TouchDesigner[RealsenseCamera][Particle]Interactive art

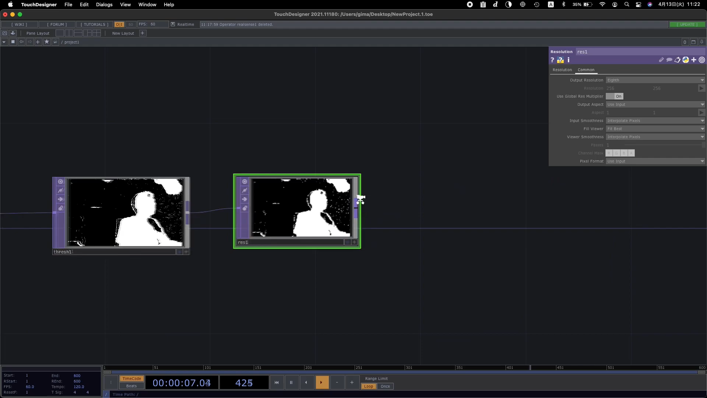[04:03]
こっちに ここは はい ここですねはい で こいつをね パーティクルの方にも繋げますのでソップに変換する必要がありますなので これ
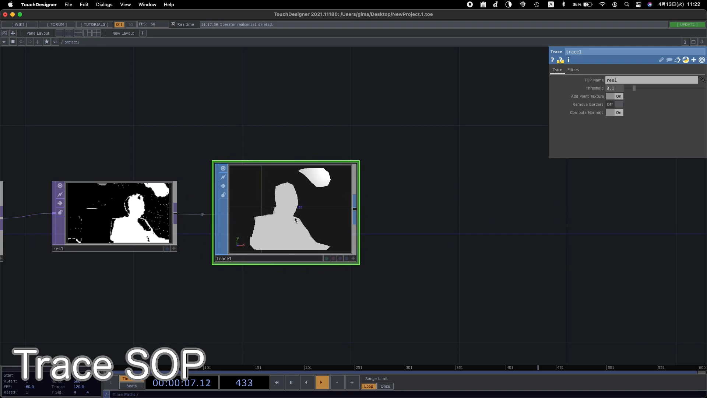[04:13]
トレースでこうやって 3D のソップに変換します
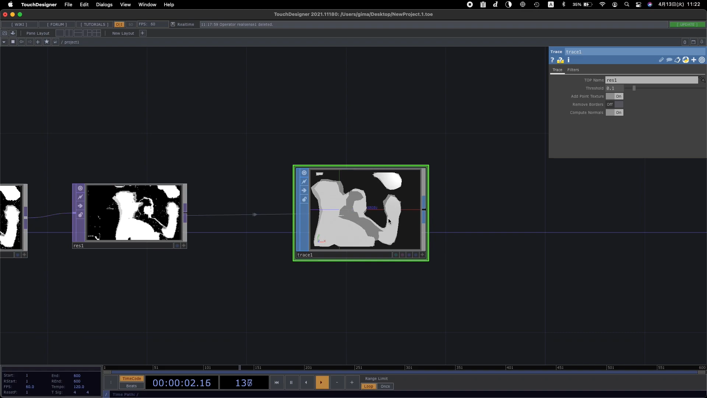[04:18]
こういう感じですね で これどういうことかというと使うんですけど こんな感じで点が集まってますねで 面を作ってくれています
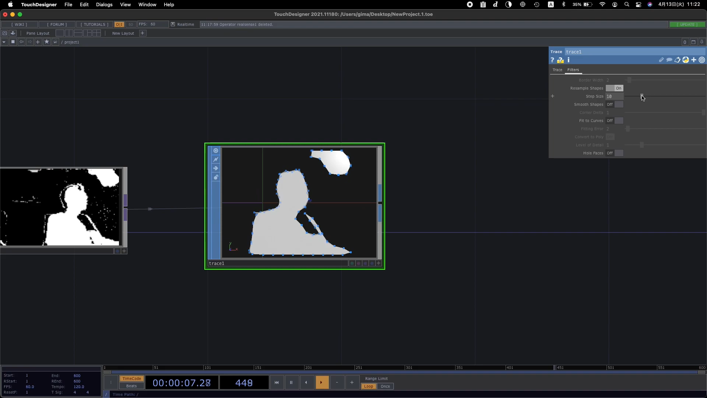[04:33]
で この辺の数値を こうやってえーと 上げていくと 面がどんどん荒くなっていくこれを下げると どんどん細かくなっていくっていう感じですね この辺も調整してあげてください最初の10で やってみましょうかね
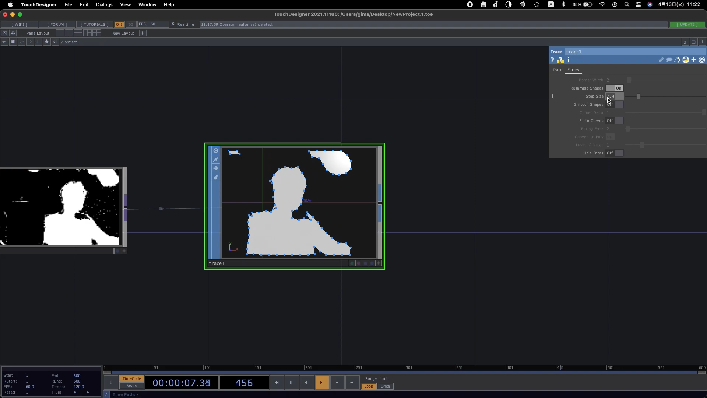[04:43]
はい はいはい で 続いてですねconvertconvertconvertというんですか